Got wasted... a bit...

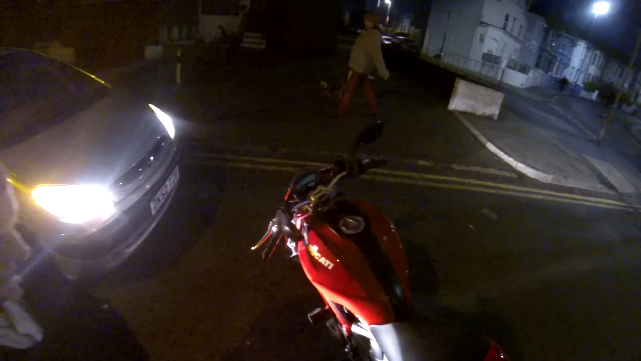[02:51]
now you as long as you're all right no no I was only going slowly and that's all right mate that's what you slipped on yeah I've seen that I thought it was a bottle then I've seen you coming and yeah as long as you're all right yeah sorry about it don't worry about it oh take it easy
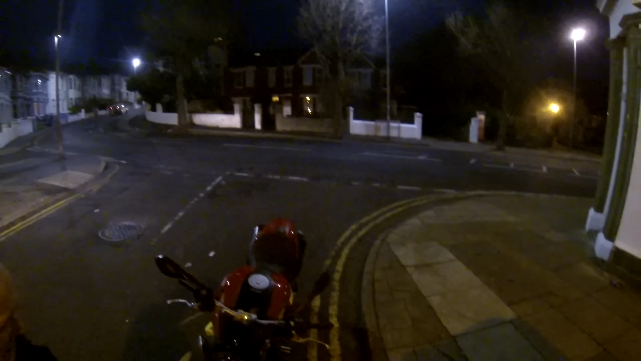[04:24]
idea it must be me you landed that side didn't you oh shit oh I need a foot peg mate you're lucky very yeah